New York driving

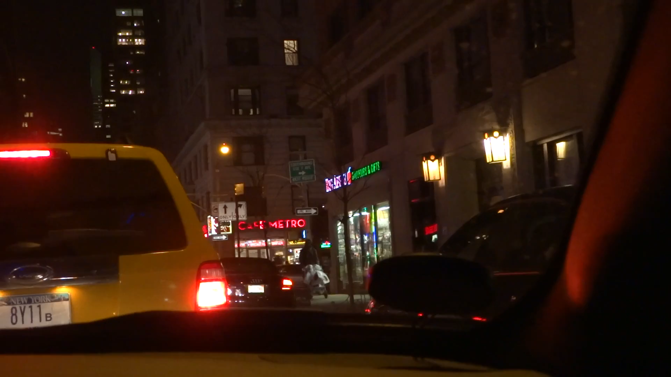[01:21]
Hey. Let's go. Look at this guy. Hey, who's this? He's going to shove some abuse around. Oh, is that a police car? Hmm. This guy must be letting these guys out. He can't be coming in, can he? He can't be. Oh, he's letting them out. He must be. Letting who out? Oh, the people? Yeah. My feet were really hurt from today, everyone. Ow.